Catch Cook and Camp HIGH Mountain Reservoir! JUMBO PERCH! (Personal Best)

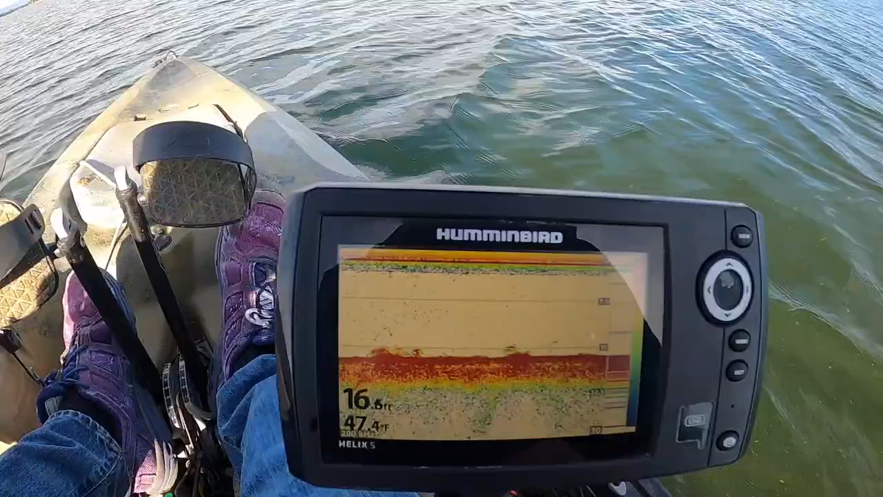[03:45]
Okay. So, I'm starting to see some little piles of stuff on the bottom right there. Those potentially could be some schools.